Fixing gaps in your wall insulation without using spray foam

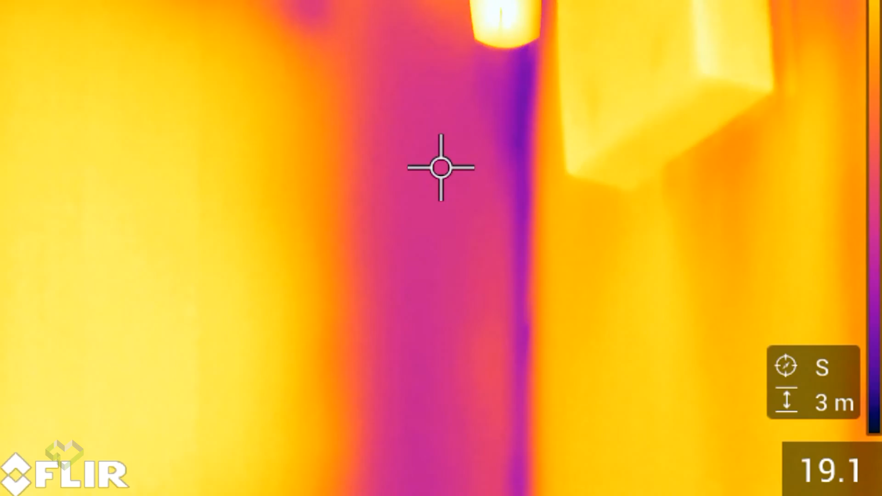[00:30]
Now thermal imaging is an extremely useful tool because even though there may be insulation installed in this wall cavity,
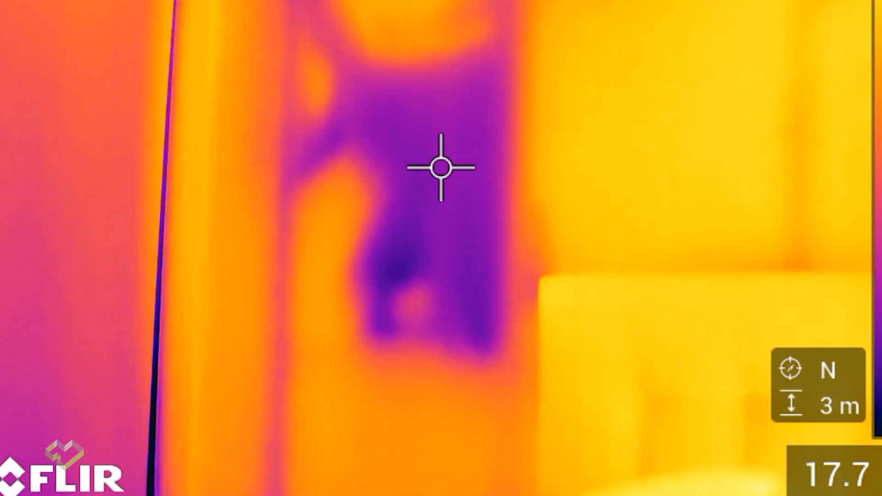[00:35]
if insulation comes away from the plaster, the air barrier,